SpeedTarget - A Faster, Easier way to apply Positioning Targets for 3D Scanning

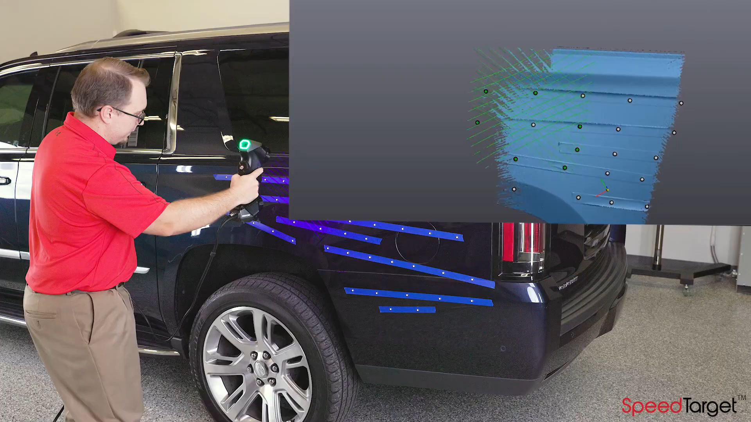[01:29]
If you have ever used the painters tape method,
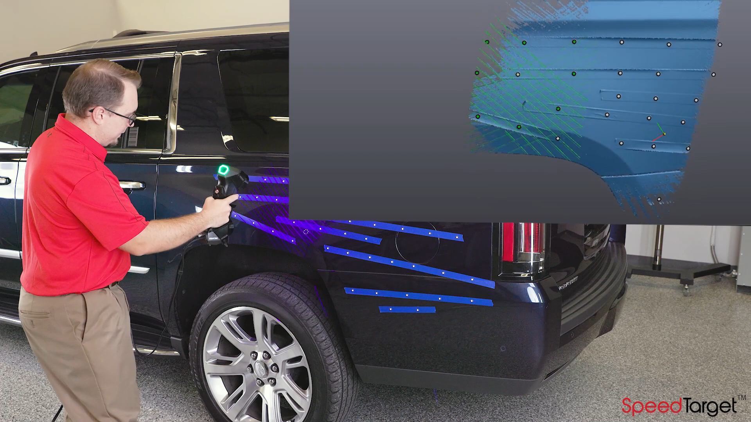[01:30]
you know the tape thickness is clearly visible in your 3D scan data and not desirable.